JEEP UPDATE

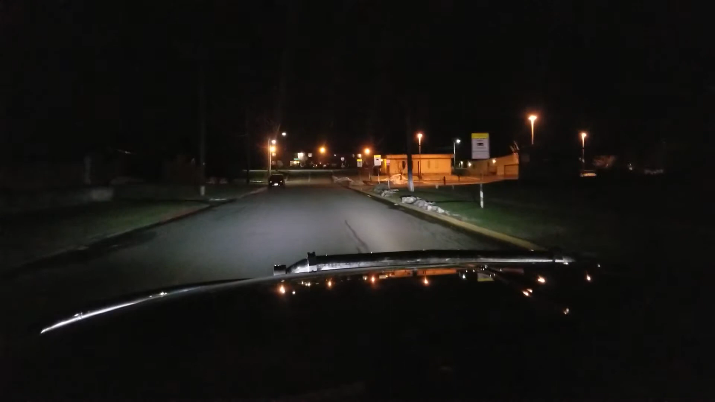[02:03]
it'll move and that'd be pretty cool if it moved because kind of sucks that doesn't right now you know but anyway that's just a little bit of an update for you guys also in other news I
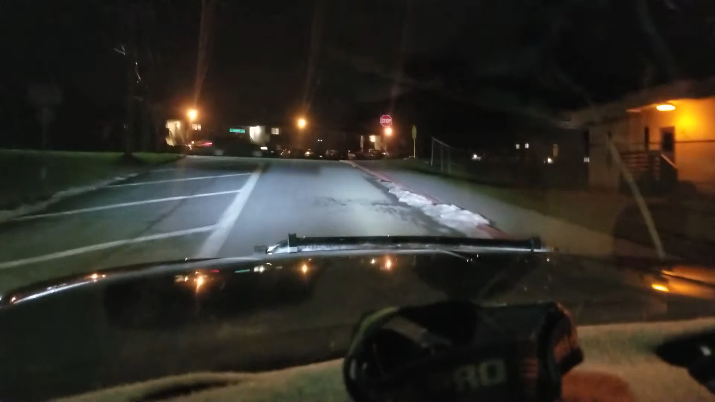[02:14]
fixed the beam pattern on my HIDs I went and moved the bulb around on
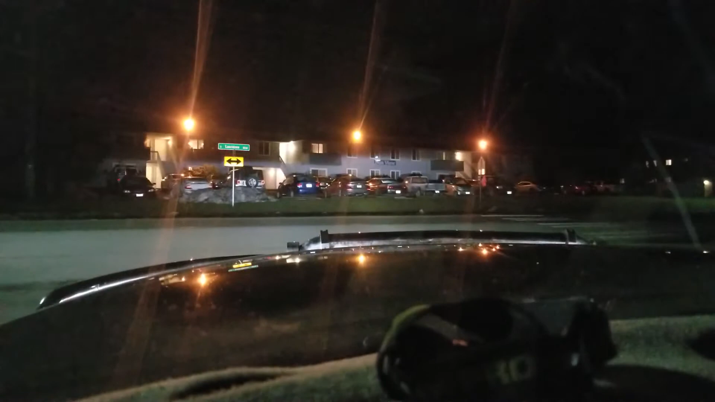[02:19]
my driver side a little bit and got a bit better beam pattern out of it so that was pretty cool but other than that yeah just stay tuned for the next XJ video it should be coming up here maybe beginning of next week I should be able to film it either tomorrow or over the weekend and shouldn't take too long to tell if this is gonna work all we're gonna do is install a new transfer case so yeah stay tuned for that and feel free to subscribe